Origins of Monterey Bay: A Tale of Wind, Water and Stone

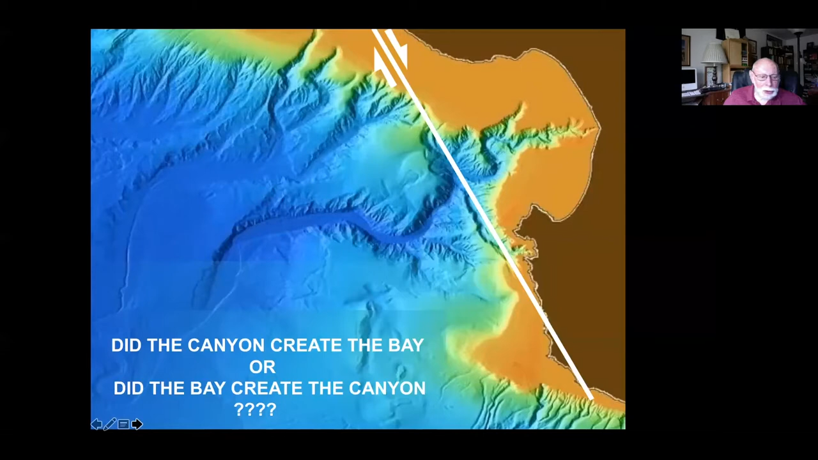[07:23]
But I think the bay created the canyon in the upper part,
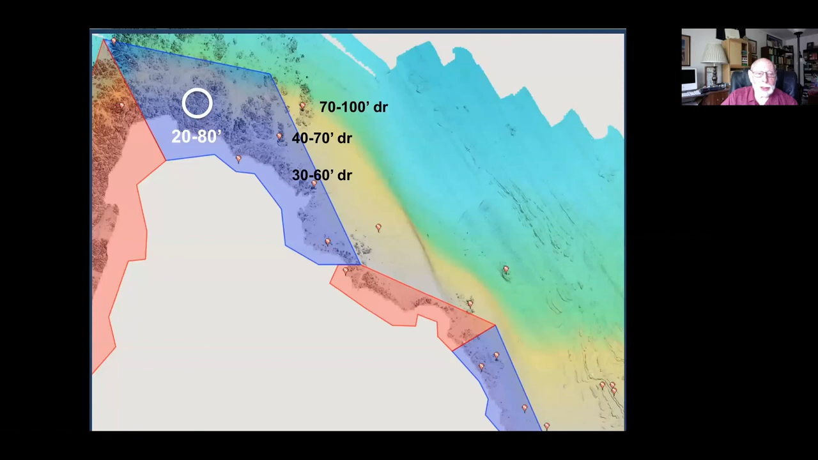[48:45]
Then as you get into shallower water, about 20 to 80 feet, you may have a kelp forest.